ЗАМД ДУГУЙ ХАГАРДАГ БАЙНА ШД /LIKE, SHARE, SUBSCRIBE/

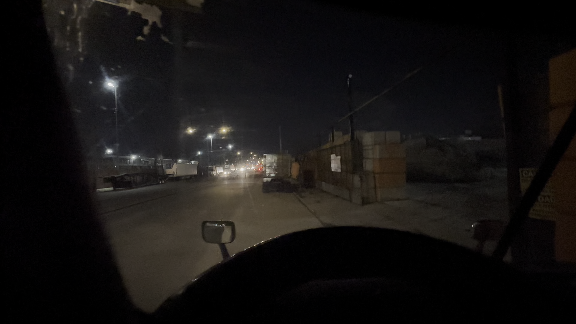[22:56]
Өглөө 4 болж байна. Тэгээ би яг хажууд нь ирээд унтцсан байгаа да. Ийшээг нь эргээд л орлоо.